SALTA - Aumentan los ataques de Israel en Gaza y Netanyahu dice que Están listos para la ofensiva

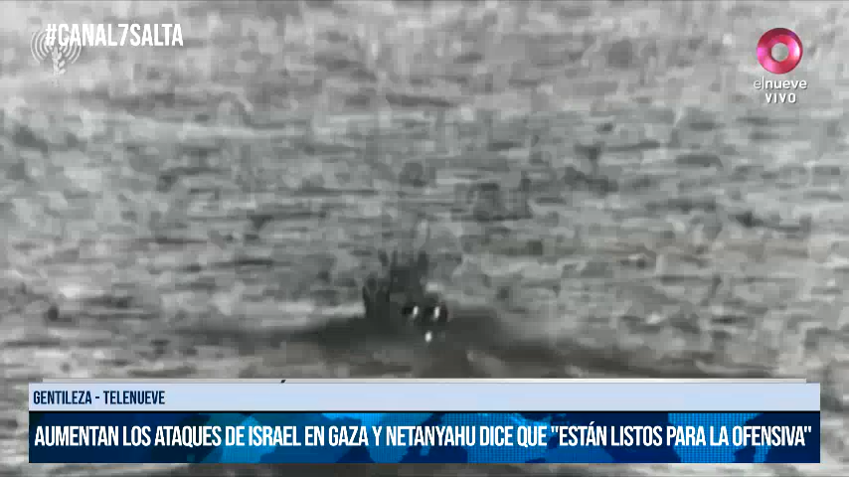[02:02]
Las Fuerzas Armadas interceptaron a buceadores terroristas que intentaban desembarcar en la zona del Kibbutzim,
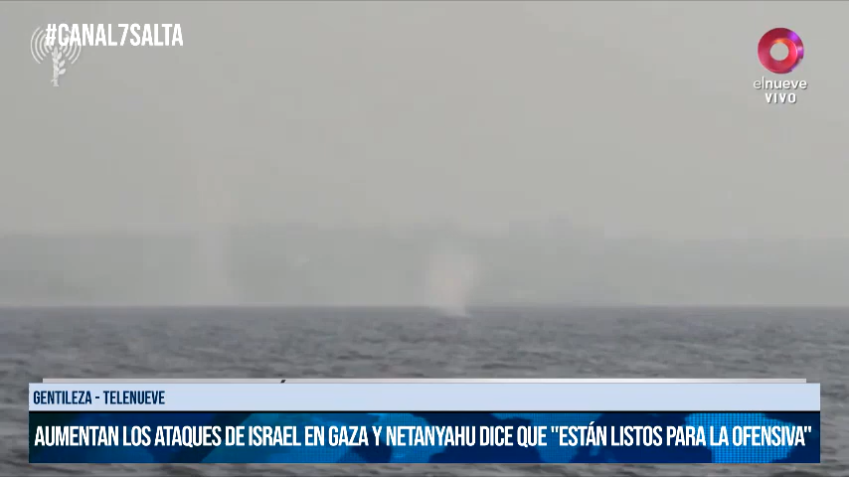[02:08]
al sur del país y cercano a la Franja de Gaza.
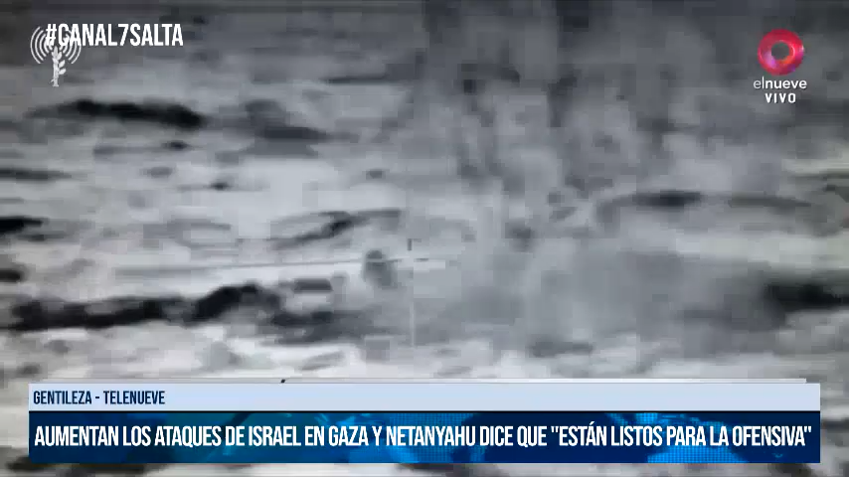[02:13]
Varios islamitas fallecieron, pero no descartan que algunos otros sigan escondidos, por lo que se impuso un cerco de militares. Las alarmas sonaron por este motivo durante toda la madrugada.
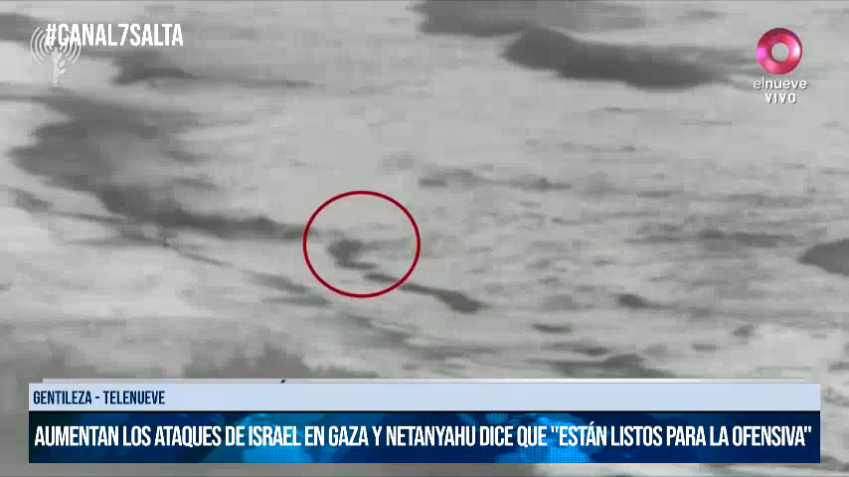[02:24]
Hamas en su metódica preparación creó una unidad naval equipada con lanchas rápidas y buzos también.
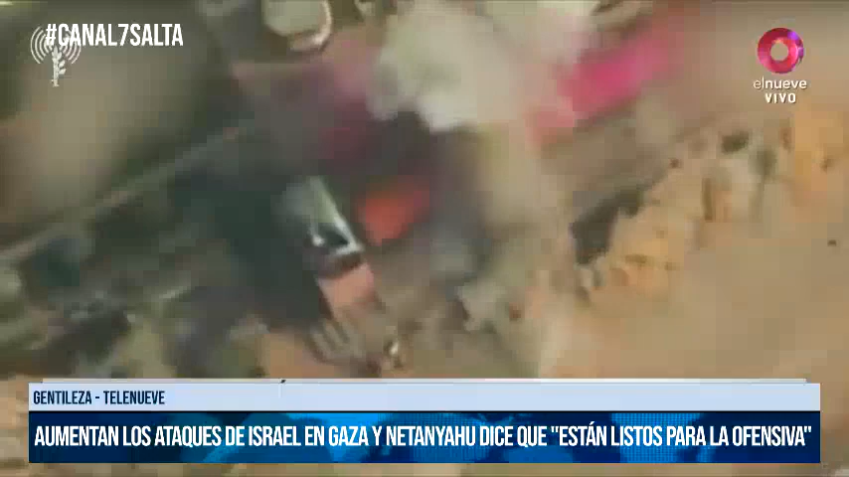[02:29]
Una tarea nada fácil,
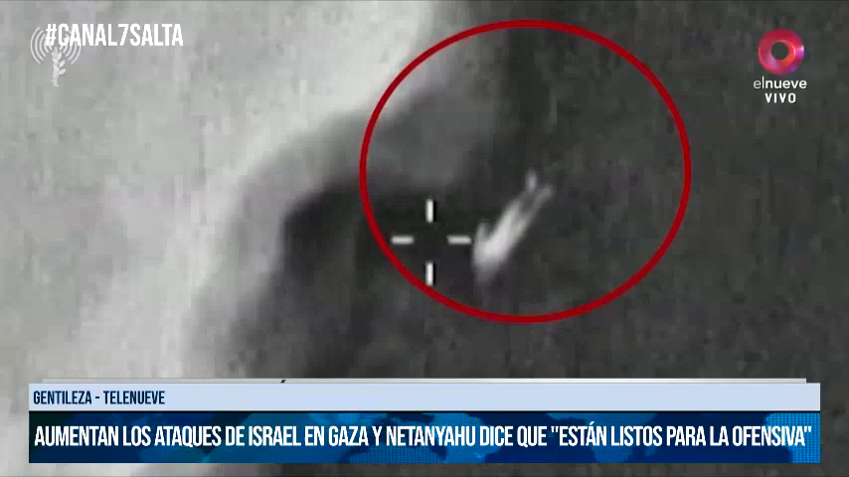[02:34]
dado que el bloqueo impuesto por Israel y vigilado por lanchas patrulleras, drones y aviones les complica, por supuesto, la llegada de armamento. Sin embargo, los guerrilleros interceptaron y pudieron superar las defensas y acercarse por sorpresa a una base del ejército.